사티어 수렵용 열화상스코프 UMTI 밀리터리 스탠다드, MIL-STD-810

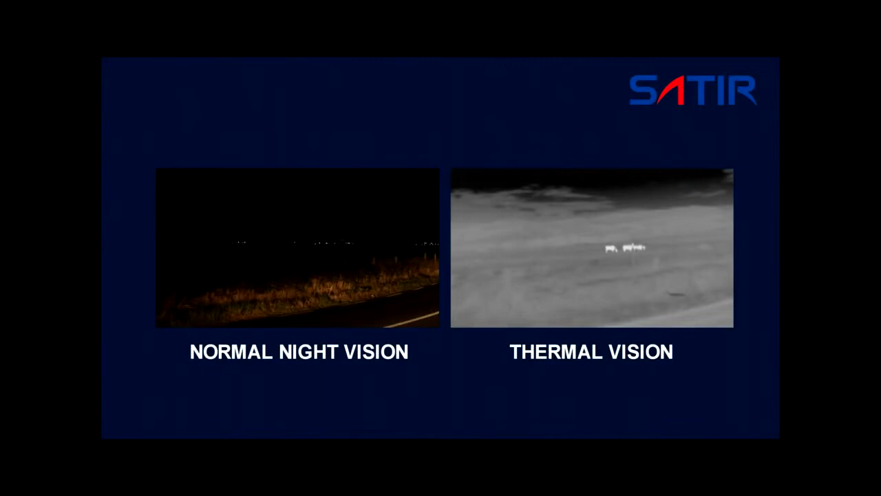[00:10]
The camera system is resistant to rain, shock, vibration,
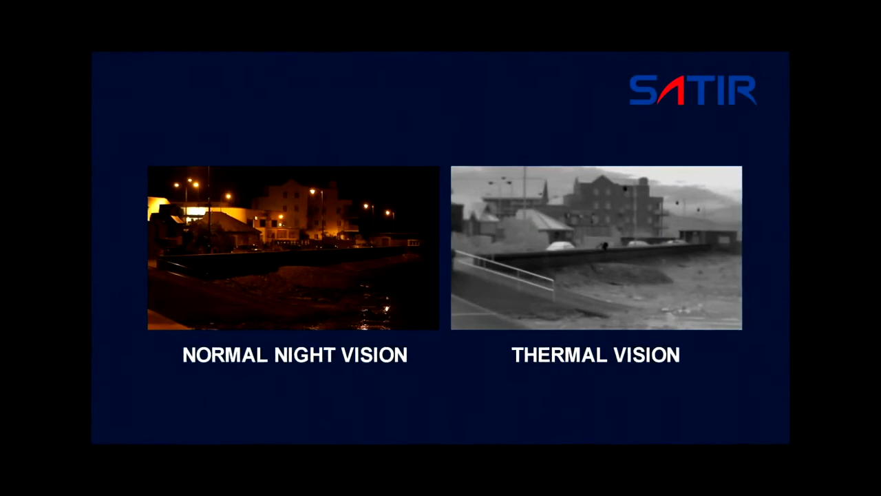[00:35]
the UMTI produces high quality images at a surprisingly competitive price.